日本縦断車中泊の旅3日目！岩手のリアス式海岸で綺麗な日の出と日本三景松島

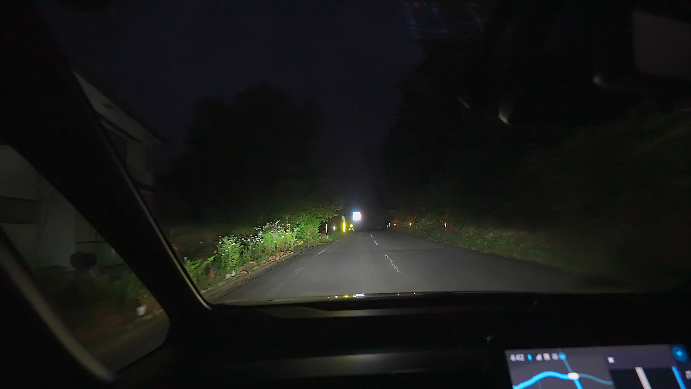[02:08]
ナビによるとこの辺りを左あ、あそこだねここかな?北山崎次の信号は左方向ですん?あ、1キロ先だここに車を止めて歩いて見に行くんでしょうかね